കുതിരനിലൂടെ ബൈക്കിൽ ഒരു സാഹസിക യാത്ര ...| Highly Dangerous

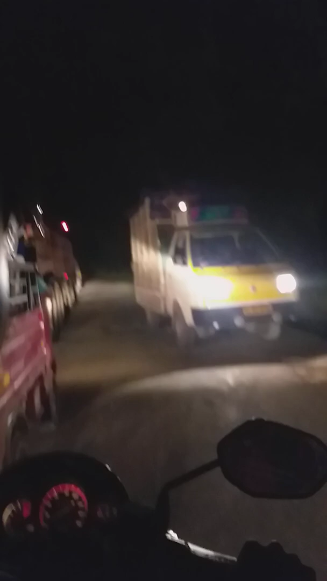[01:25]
വണ്ടി വന്നു, വണ്ടി വന്നു, കേറണ്ട കേറണ്ട, അടിപൊളി. അത് എവിടെ വന്നു? ഇല്ല, വലിയ വലിയവന അവൻ്റെ വായിക്കാൻ കൂടുതൽ കഴിക്കുന്നതല്ല.
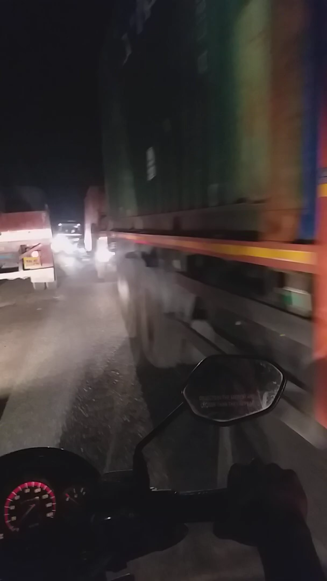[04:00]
വളരെ കുറച്ച് സ്ഥലം മാത്രമേ ഇനിയുള്ളൂ. അഡ്വഞ്ചർ സുധിയാണ് വണ്ടി ഓടിക്കുന്നത്. അഡ്വഞ്ചർ സുധി വെയിറ്റ് ചെയ്യാണ്, ഇവിടെ നോക്കി വെയിറ്റ് ചെയ്യാണ്.
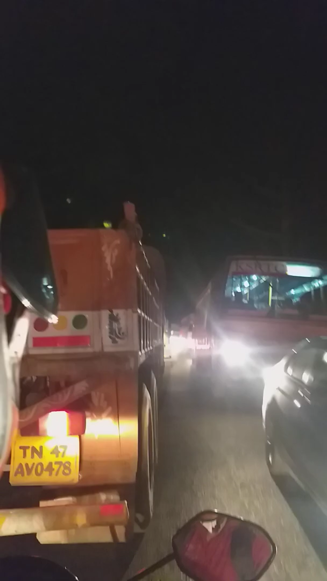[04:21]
കോതമംഗലം കാശി പാസഞ്ചർ പോണു.
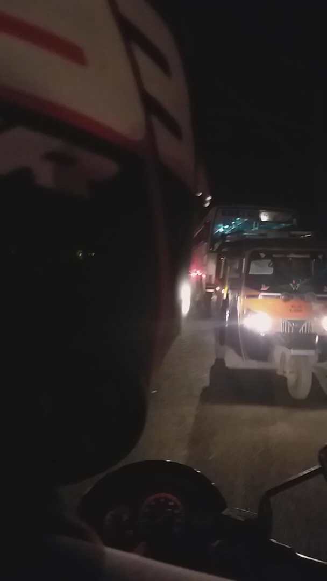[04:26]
അഡ്വഞ്ചർ സുധി സ്പേസിന് വേണ്ടി വെയിറ്റ് ചെയ്യാണ്. അഡ്വഞ്ചർ സുധി ഇതാ കേറിയിരിക്കുന്നു.
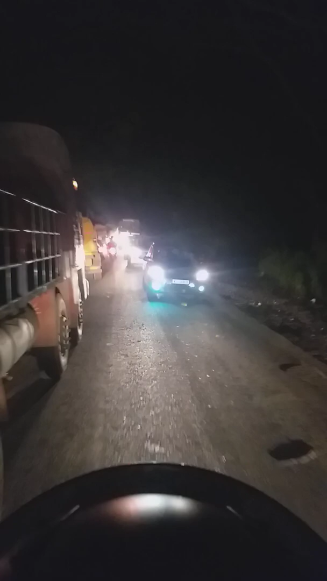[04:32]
കേറോ ഇല്ലയോ? ആ കേറി. നാഷണൽ പെർമിറ്റ് ആയിരുന്നു. സുധി പയ്യെ അവിടെ വണ്ടി ഒതുക്കിയിരിക്കുന്നു.
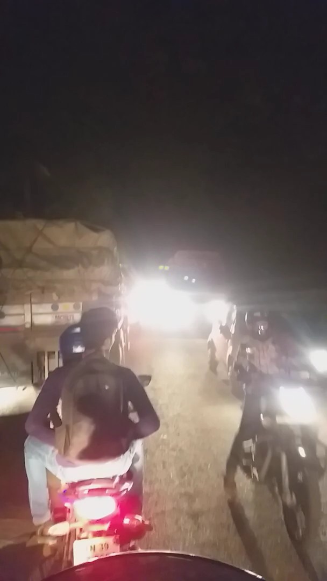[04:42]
കുതിര നീണ്ടി കടന്നുകൊണ്ടിരിക്കുന്നു.
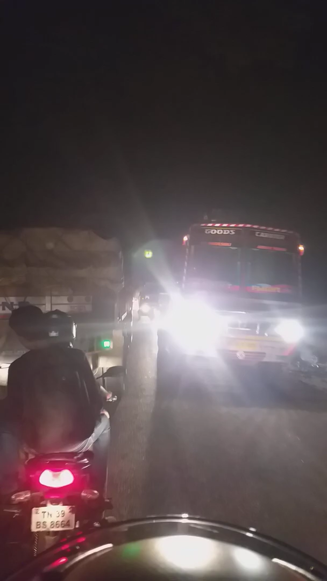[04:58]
ലെഫ്റ്റ് ഹാൻഡിലേക്ക് അടിച്ചിട്ട് അതിലിങ്ങനെ വട്ടം കറങ്ങി വരാം കേട്ടോ.
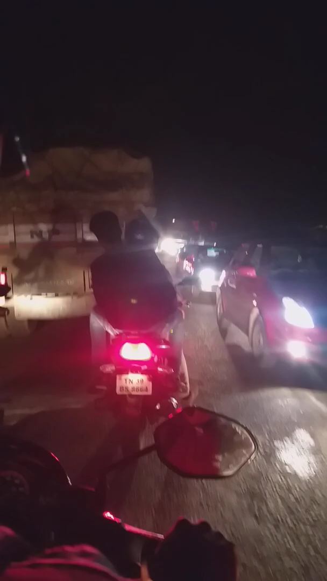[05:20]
അവിടെ നിന്ന് വിളിച്ചോട്ടെ, കുഴപ്പമില്ല.
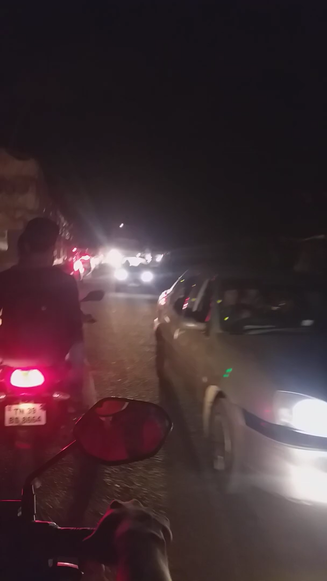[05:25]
ട്രാഫിക്കിനെ കൊടുക്കാൻ പറ്റില്ലല്ലോ. ഒരു നല്ലൊരു കിടുക്കം വണ്ടി വരുവാണ്, കണ്ടെയ്നറാണ്. അഡ്വഞ്ചർസ് ഈ പയ്യെ വണ്ടി കണ്ടപ്പോൾ ഒന്ന് ഒരുക്കിയിട്ടുണ്ട്.
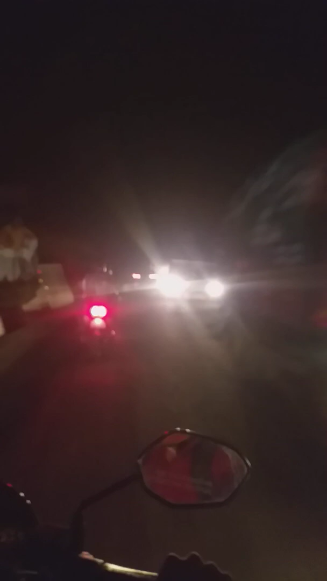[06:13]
അതാ ആ ഒരു ഇരട്ടിക എങ്ങോട്ട് പോകണമെന്നറിയാൻ നടുവഴി നിൽക്കുകയാണ്. അങ്ങോട്ടോ ഇങ്ങോട്ടോ, അങ്ങോട്ടോ ഇങ്ങോട്ടോ.
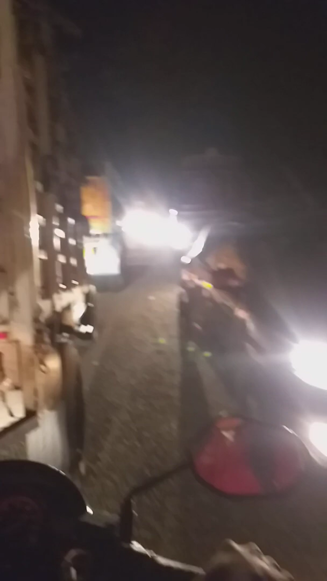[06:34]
ഇത് അഡ്വഞ്ചർസ് ഊതി അതിവിദഗ്ധമായ രീതിയിൽ ഒരു നാഷണൽ പെർമിറ്റിൻ്റെ ഇടയ്ക്കൂടെ എടുക്കാനായിട്ട് എടുത്തു. അഡ്വഞ്ചർ
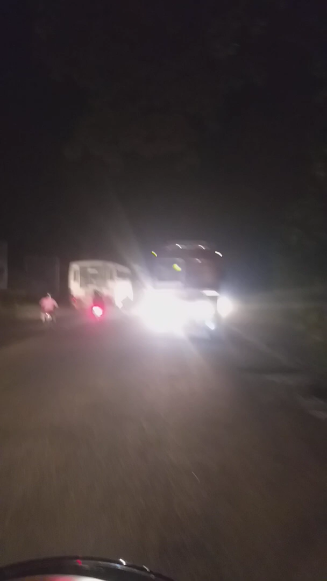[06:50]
കെ എസ് ആർ ടി സി ഇവിടെ കഥകളി കളിക്കാൻ നിങ്ങൾക്ക് കാണാം. എന്റെ അഡ്വഞ്ചറെ ഫാസ്റ്റ് വരുന്നത് ഫാസ്റ്റിംഗ് കണ്ടെയ്നർ അടിപൊളിയാവും.
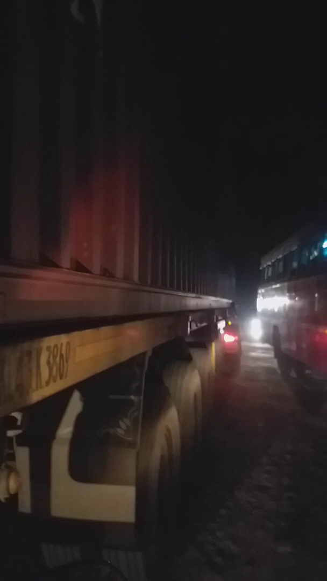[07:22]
ഇനി അഡ്വഞ്ചർ സുതിയുടെ ഒരു ടെക്നിക്കാണ് ഷോർട്ട് കട്ടി കൂടെ ചാടിച്ചോണ്ട് പോകുന്നുണ്ടാവും നമ്മളെ.